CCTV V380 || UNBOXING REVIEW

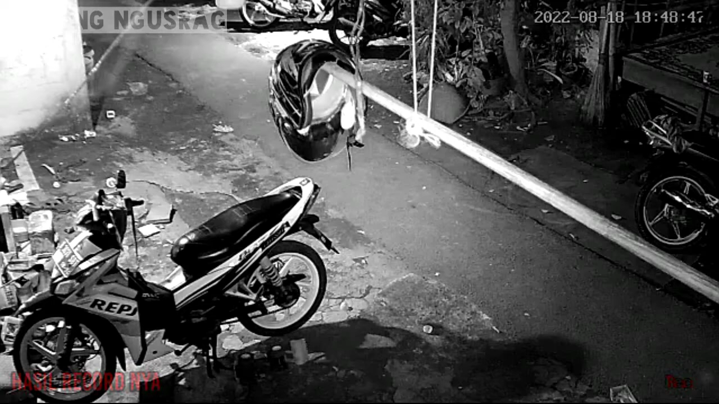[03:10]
malam hari ya Jadi dia Kalau Penerangannya udah gelap Otomatis Lampu infra merahnya itu Langsung menyala Ini saya ini Dabbing Di luar ruangan ya Makanya ada terdengar Suara-suara dari luar Motor Lewat Tidak ada Aktivitas yang Begitu Berarti boskyo Karena ini udah pukul Berapa itu Jum 18.49 Waktunya orang Sedang Sholat Ya kan Masih sholat